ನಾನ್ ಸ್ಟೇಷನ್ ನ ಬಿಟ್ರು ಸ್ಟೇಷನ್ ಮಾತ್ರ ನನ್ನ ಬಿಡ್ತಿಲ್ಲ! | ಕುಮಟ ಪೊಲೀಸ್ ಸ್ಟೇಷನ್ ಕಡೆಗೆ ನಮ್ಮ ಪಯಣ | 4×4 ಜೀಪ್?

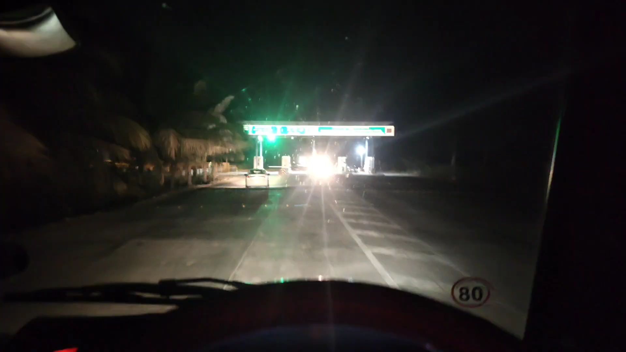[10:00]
ಬಿಳೇಗೌಡ ಅಂತ ಆ ಕಡೆಯಿಂದ ಬರ್ತಾ ಹಿರೇಕೆರೂರು
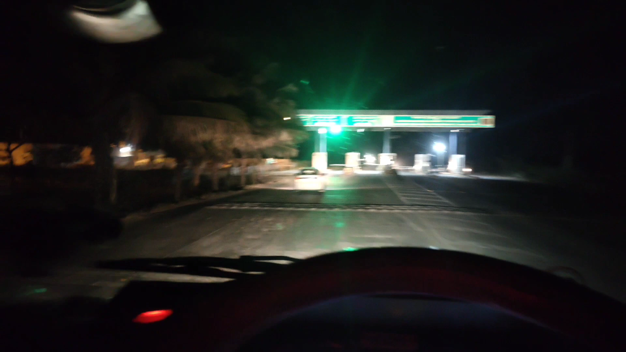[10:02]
ಬಿಟ್ ಮುಂದೆ ಬಂದ್ರೆ ಫಸ್ಟ್ ಸಿಗೋ ಟೋಲ್ ಇದು ನನ್ನ ಹತ್ರ
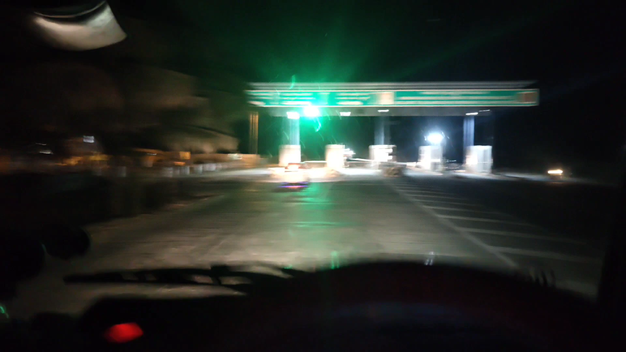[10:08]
ಕ್ಯಾಶ್ ಕಮ್ಮಿ ಇದೆ ಇಲ್ಲಿ ನಾ ಹೆವಿ ವೆಹಿಕಲ್ ಕೇಳ್ದಂಗೆ 70 ರೂಪಾಯಿ ಕೇಳ್ದ
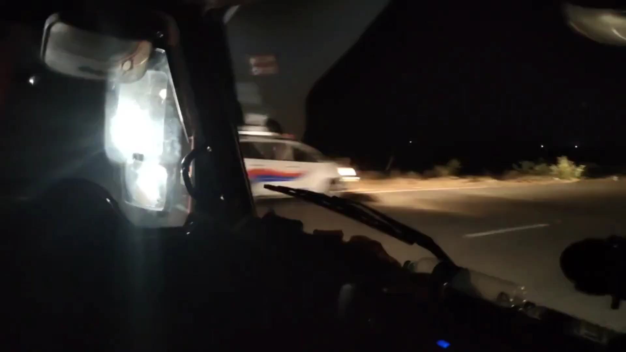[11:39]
ನೋಡಿ ಆ ಪೊಲೀಸ್ ಅವರು ಈ ಕುರಿ ಇಲ್ಲೊಂದು ಮುಂದೆ ಕುರಿ